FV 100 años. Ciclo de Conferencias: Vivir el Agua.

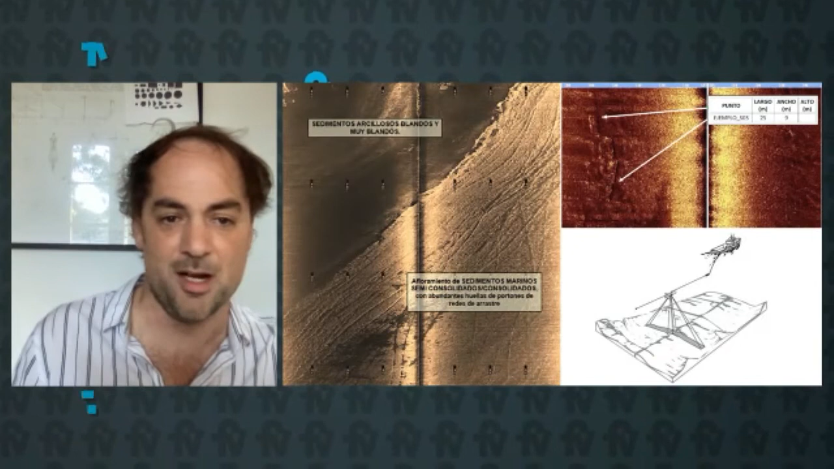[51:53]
rastros de redes de arrastre o sea tiene ese nivel de definición tiene altísima frecuencia y la definición es casi como ver abajo del agua y acá tenemos un casco a pique que es otra de las grandes utilidades del sonar de barrido lateral caracterizar
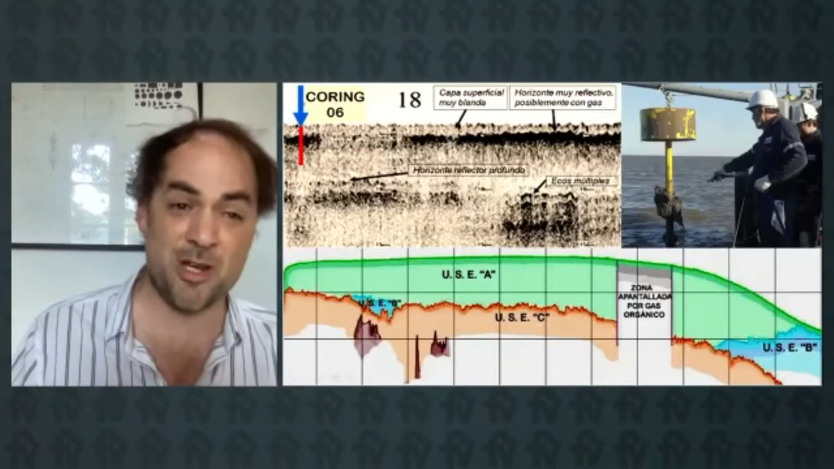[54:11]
consolidados y luego abajo hay unos pedacitos de color bordó que representan ya una formación geológica descubierta por Florentino Ameino en 1880 que es el pampeano o el belgranense